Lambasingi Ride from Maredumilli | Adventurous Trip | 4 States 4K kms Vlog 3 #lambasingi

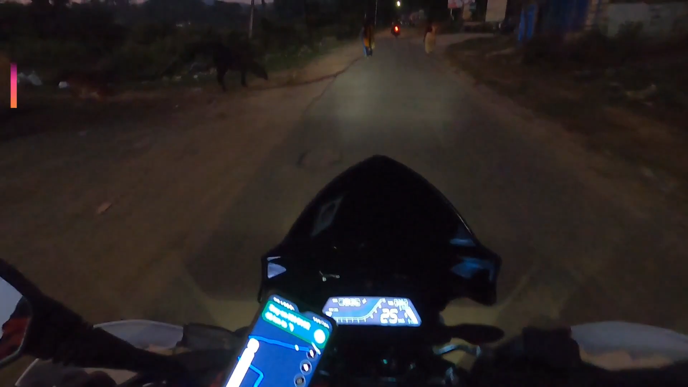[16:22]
ఈ ఊరి పేరు రాజబొమ్మంగి అంట. ఇక్కడ కొంతమంది తమ్ముళ్ళు కనిపించారు మనకి. దారి చూడండి ఎలా ఉందో. సో ఇది కథ.
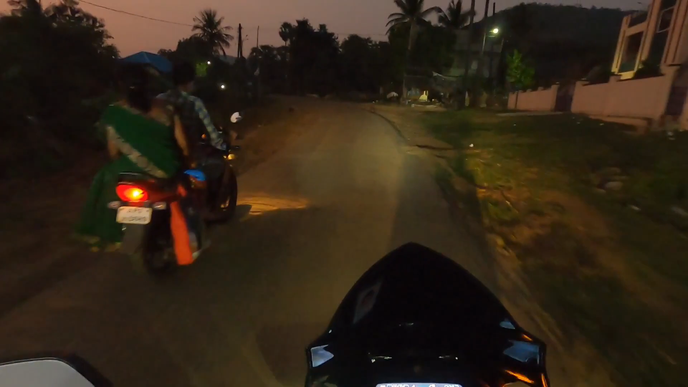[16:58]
సో ఎందుకు అర్లీ మార్నింగ్ లంబసింగి వెదర్ ఎంజాయ్ చేద్దాం అయితే. సో ఇది కథ. ఇలా ఉంది మ్యాప్. అడ్వెంచర్ వద్దు అనుకుంటే అడ్వెంచర్ అవుతుంది. రిస్క్తో కూడుకున్న అడ్వెంచర్ అయితే నేను చేయను.
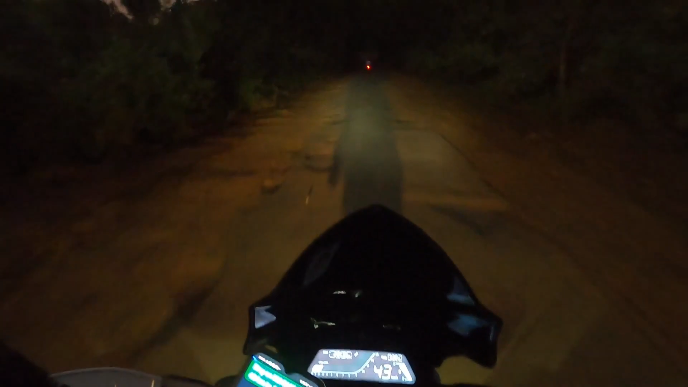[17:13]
రిస్క్ తక్కువే అంటున్నారు. అంటే పర్లేదన్న ఏమీ ఉండదు. రోడ్ అయితే బాగుంటాయి అంటున్నారు. ఇలా వెళ్తూ వెళ్తూ లోకల్ వాళ్ళతో మాట్లాడుతూ వెళ్తే మనకి పిక్చర్ క్లియర్ ఉంటుంది.
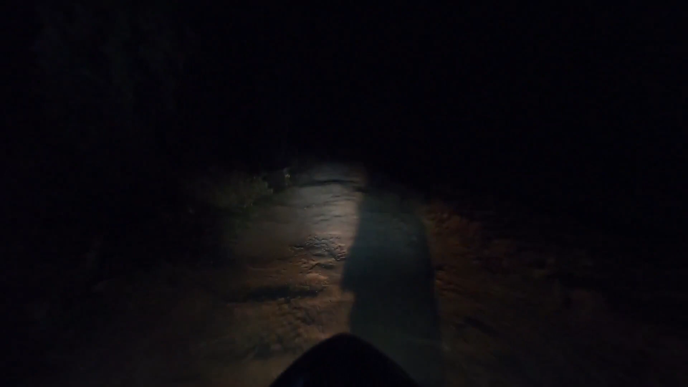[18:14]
అంటే స్పెషల్లీ ఈ లంబసింగి వెళ్ళే రోడ్డు. మేము మధ్యలో ఆగుతూ ప్రశాంతంగా వెళ్తున్నాము. అంతలోనే ఇలాంటి స్ట్రెచ్ వచ్చింది. చూడండి ఎలా ఉందో. 10-20 దాటట్లే స్పీడ్ మేము. అబ్బో
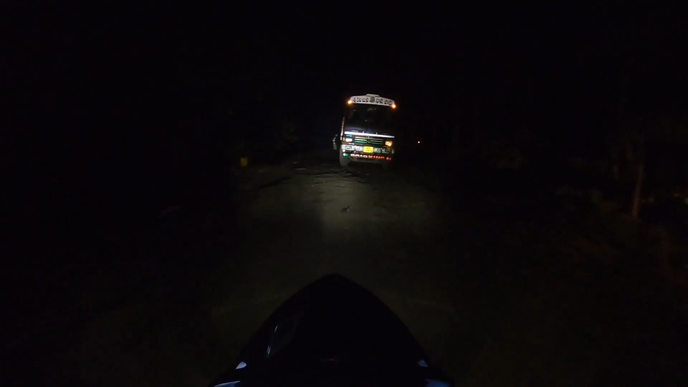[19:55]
అయ్యో ఈ లారీ రోడ్ మధ్యలో ఆపిండు. గ్రేట్ అప్ అను అన్న.
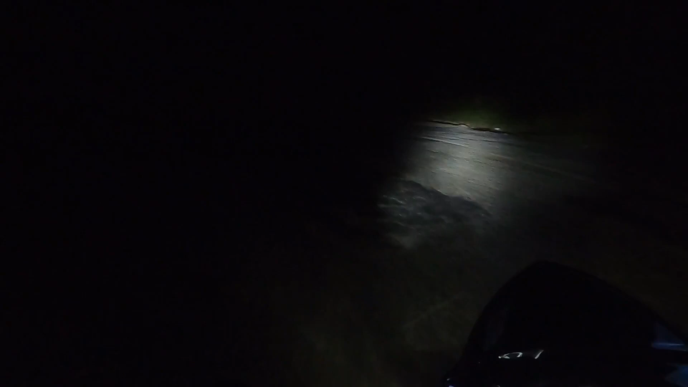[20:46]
ఇప్పుడు మనం స్టార్ట్ అయిపోయినాం లంబసింగి హెయిర్ పిన్ బెండ్స్. మస్తు అనిపిస్తుంది, రోడ్ కూడా చాలా బాగుంది.
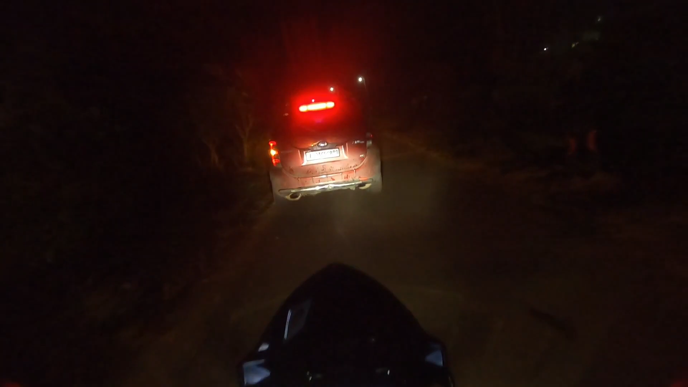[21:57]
రోడ్ అయితే మస్తు ఎంజాయ్ చేసినాం, పొద్దున్నప్పుడైతే ఇంకా జబర్దస్త్ ఉంటుంది.